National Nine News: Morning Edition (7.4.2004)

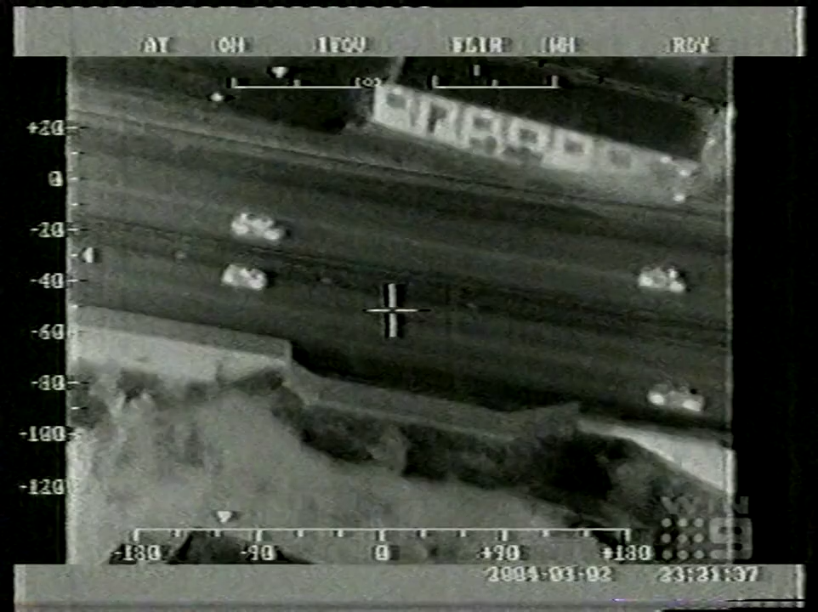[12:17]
now and being three times over the legal limit was probably the reason a drunk driver in england
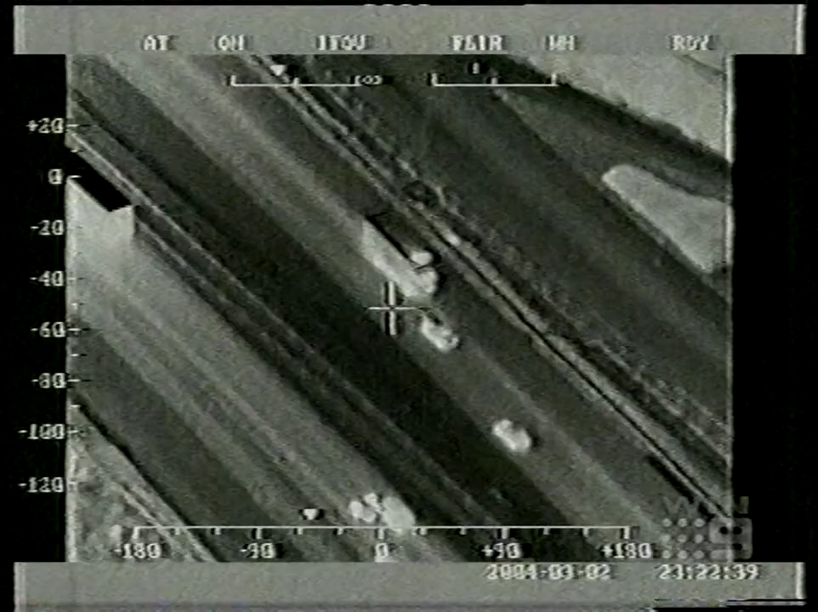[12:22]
didn't
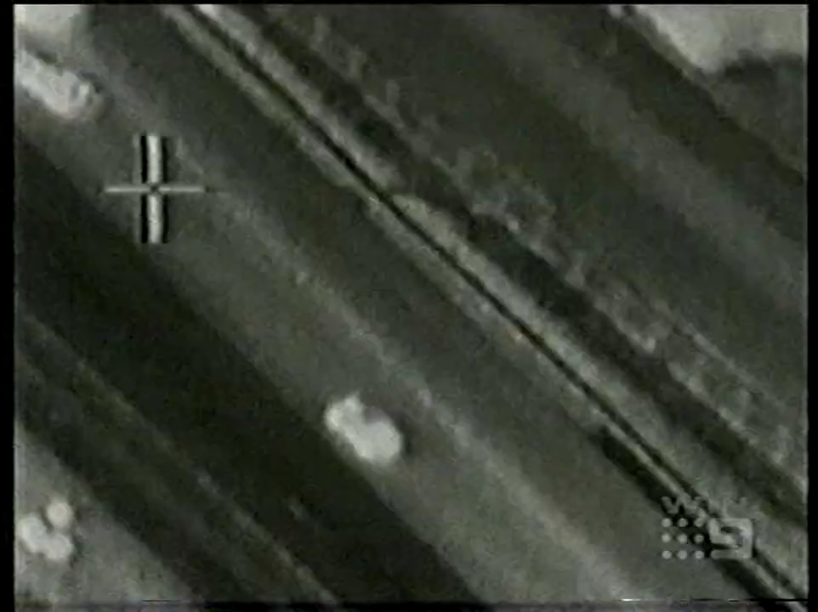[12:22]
notice she was traveling down a motorway the